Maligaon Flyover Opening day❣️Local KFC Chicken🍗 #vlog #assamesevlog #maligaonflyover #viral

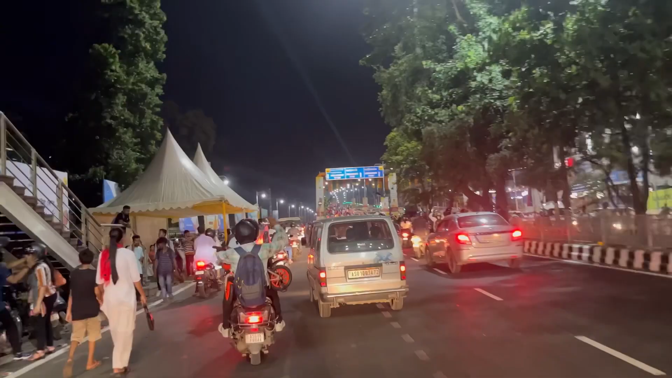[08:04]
গুৱাহাটী ইউনিভাৰ্চিটি ইফালে আজি মানে ফ্লাইঅভাৰখনেদি কাকো যাব দিয়া নাই নেক্সট ডে আহিলে কেতিয়াবা কিজানি
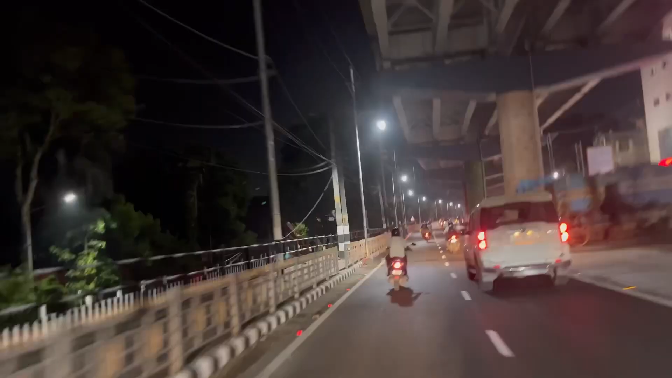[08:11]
যাব পাৰিম তো আজি মালিগাঁৱতো মানে ৰাস্তাটোতো ভিৰ নাই সেইকাৰণে যায়ো ভাল লাগিছে একদম মানে খালী খালী ৰাস্তা তো ইমানেই